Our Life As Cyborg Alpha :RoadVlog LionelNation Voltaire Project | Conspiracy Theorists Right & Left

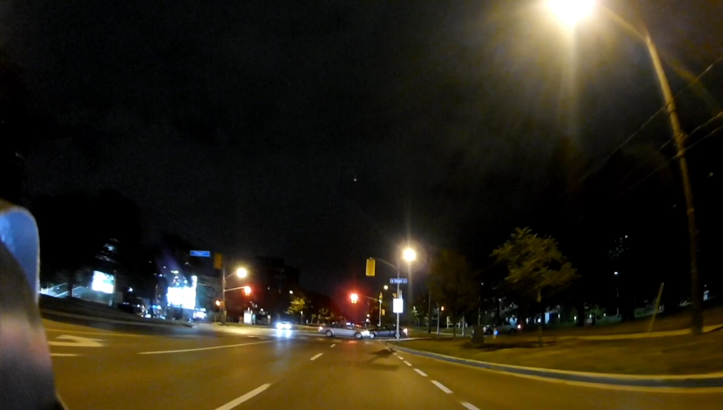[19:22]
Something's going on. They hit something. Everything seems to be okay. Yeah, it's okay, everything's okay. Oh. Oh, okay. Let's see what's going on. Pardon, my side lights fell off. What's going on?